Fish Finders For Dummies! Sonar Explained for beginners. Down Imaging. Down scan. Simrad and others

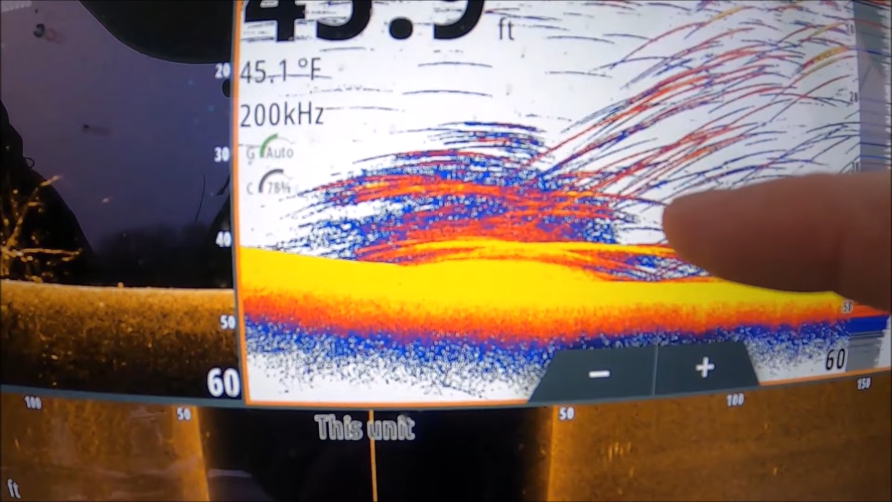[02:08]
On screen: water 45.1°F
Be honest. I've done it.
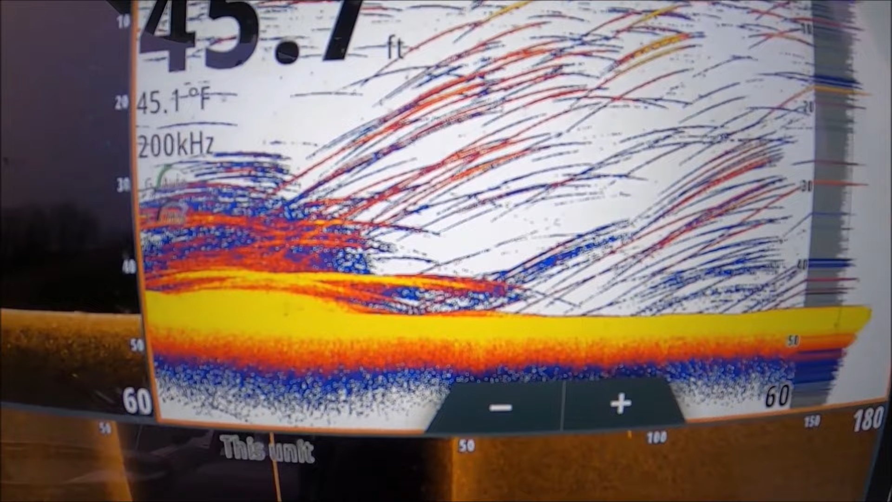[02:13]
On screen: water 45.1°F
Not recently, but I've done it. All right, guys, I'm going to run through a few shots here. These shots will kind of show you how it's so important to run both your downscan and your 2D sonar. And I want to show you here what you get from each. I'm going to try to go a little quick here between each one. If you look there on the left on our 2D sonar, that's the one in the colors. Just a big stack of fish, lots of good-looking fish there underneath the boat. Look over to your downscan over there, and it's not just fish. It's a big pile of rocks.
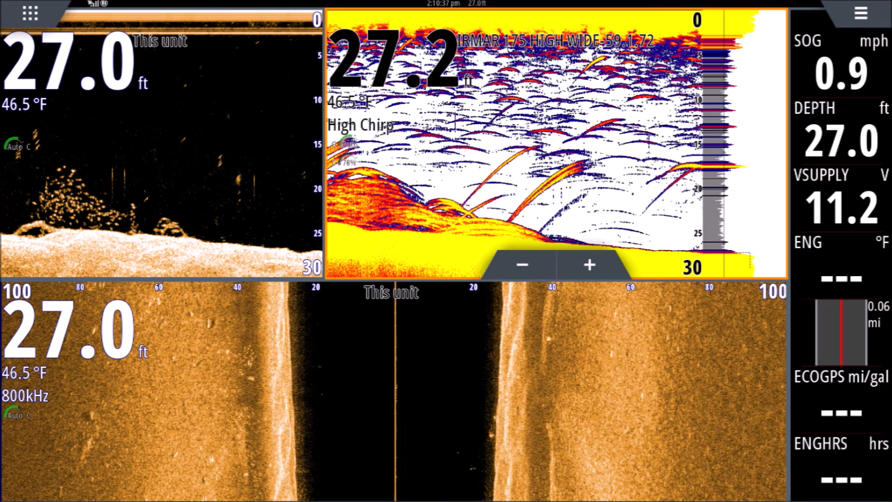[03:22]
On screen: water 46.5°F, speed 0.9 mph
If you look at our 2D sonar here on the right, looks like a pile, maybe a brush pile. Look over on our downscan, and it is clearly a massive fish. Good to throw the cast net there because of your downscan. But if you had just had the 2D, I don't know if I'd throw on that. That looks an awful lot like a tree. You don't want to lose your net. Here's another look at the one we saw earlier in the video. 2D shows it. Might be a stack of fish.
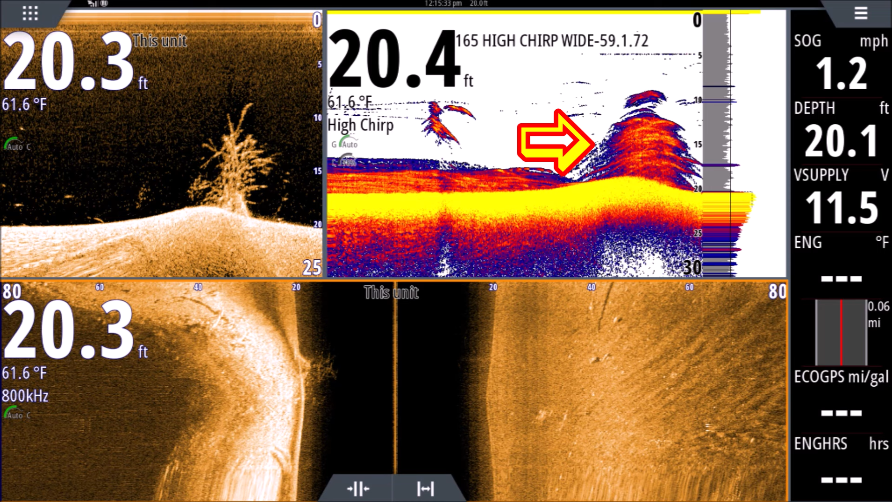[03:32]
On screen: water 61.6°F
Might be a stack of bait fish. Not sure. And downscan clearly shows it's a tree. Here's another cool one showing a tree, the difference of what it looks like on 2D versus downscan.
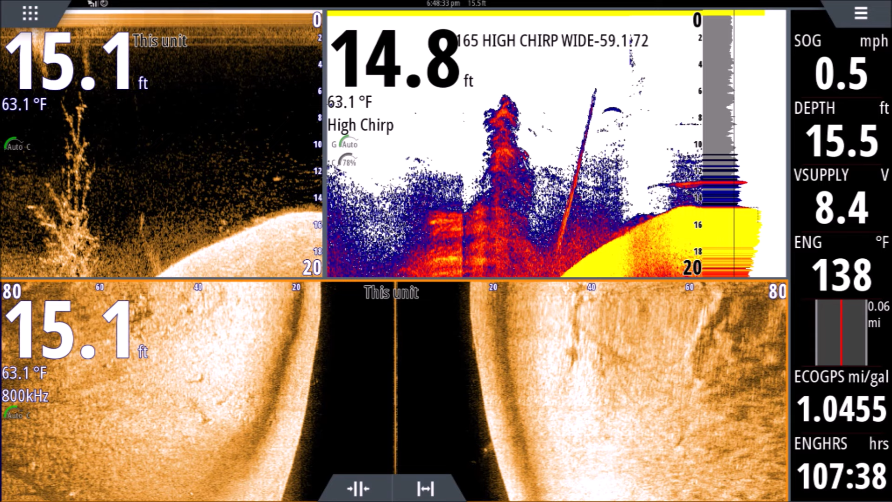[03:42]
On screen: water 63.1°F
This is a little bit of an older shot that I took. On your left here, the color, that's your 2D sonar. Could be anything in there, right? I do see some marks that look like fish, but all those stacked up returns that go all the way connect to the bottom, that could mean it's brush. Look over on our downscan. Not only do we see a nice tree here, but look at all the fish that are hanging in that tree. And if you look to the section with the blue circle, those are two catfish sitting right there.
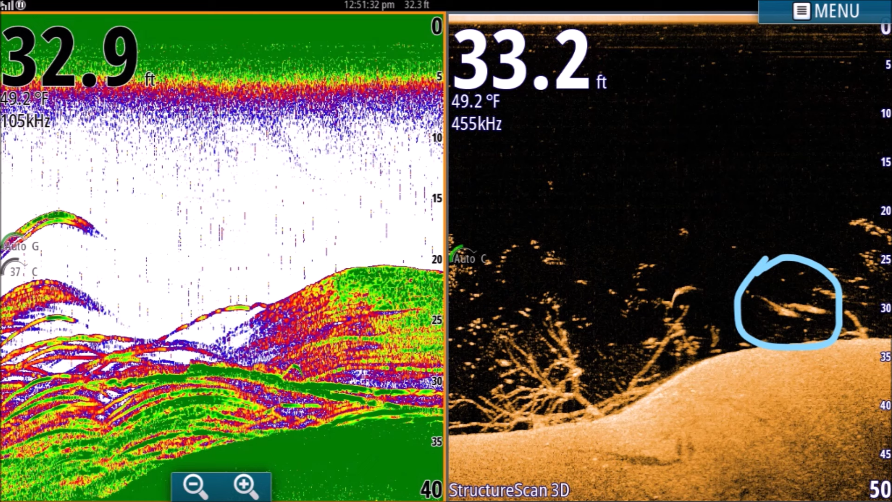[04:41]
On screen: water 49.2°F
You can see their distended bellies. They're facing to the right. Just a really cool shot. You got all your fish surrounded that tree. Just fantastic. But you can see, looking at this one, you can see the benefit of having both downscan and your 2D running at the same time. This is a really neat one. Look over here at the 2D sonar. If you look to the right where the A-scope is, all that mass that's being marked is connected to the bottom. So if I didn't have downscan, I would be scared to throw a cast net there because being all that mass is connected all the way to the bottom like that, it looks like it could be a tree. Look over on our down scan, you can see all the bait are actually not connected to the bottom, and you can see I threw the cast net there.
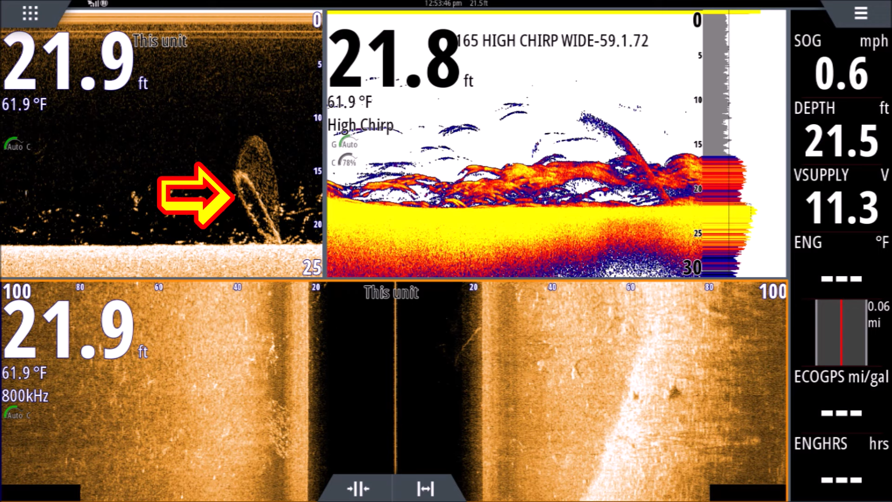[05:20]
On screen: water 61.9°F
I was confident there was no bush there because I saw that pile of fish there on the down scan, and you can see the net actually going around and catching those bait fish as it's falling. You can see the ring there of the lead line. That's a cool shot. Here's another neat one here. If you look over to the right at our 2D, we see a pile of fish, and underneath them, I don't know, are those fish close to the bottom, catfish, something hugging close to the bottom? Being it's connected to the bottom, I have an idea that it's probably stumps or something, you know, piece of structure, not fish. But, you know, some of those arches are pretty close to the bottom. They look like they could be either.
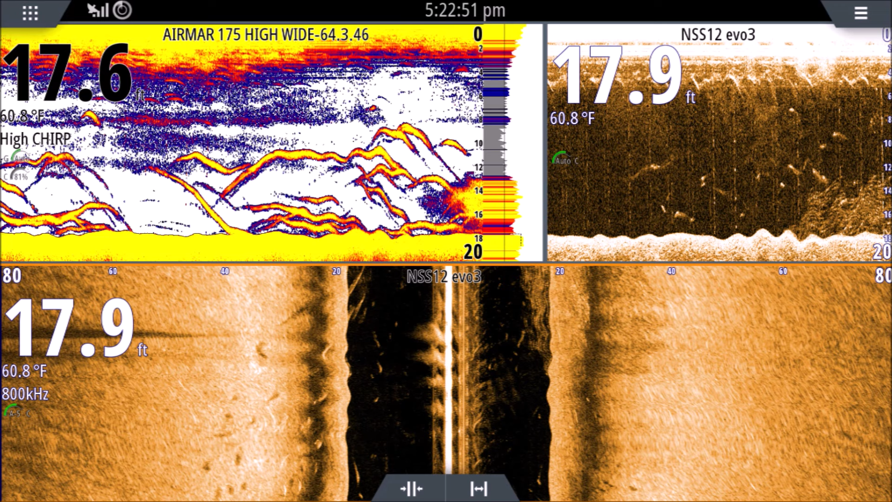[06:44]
On screen: water 60.8°F
We can see it's a school of bait fish. And on both panels there, you can see both the bait and the feeding fish. But look how many more fish is shown on the 2D versus down scan. So, you know, one isn't perfect. Between the two, you really get everything that you really need. It's a good shot. All right, on this one here, look over here to the left on the down scan. I didn't let it play long enough before I hit the screenshot, so I missed some. But if you look right below the number 10, you'll see that's a stick right there. That's a branch of a tree coming up. And if you look over there on the 2D, it looks like arches, right? It just looks like, you know, some good marks of fish. But that down scan is clearly showing that we're about to go over a tree right there.
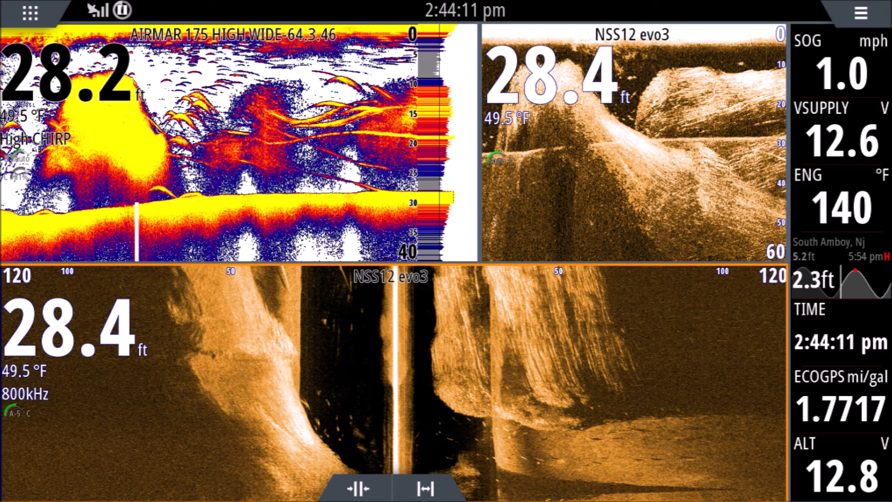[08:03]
On screen: water 49.5°F
And it doesn't show up on downscan. You know, we see the bait, but outside of a few little marks here, you know, you really don't see any fish in there. But with the 2D, it is crystal clear that those are stripers in there eating on that bait. Here's a cool one. If you look there on our 2D, you can see it looks like there might be some fish in there. We see some small arches and a lot of noise going on there. And if you look over to the left on our downscan, it just looks like a whole mess of particles. We really can't pick any fish out really quick. I guess if you slow down and really looked, you can kind of pick them out. But at first glance, that looks like just a bunch of particles in the water. Over there on a 2D, we can see there are actually fish marked in there.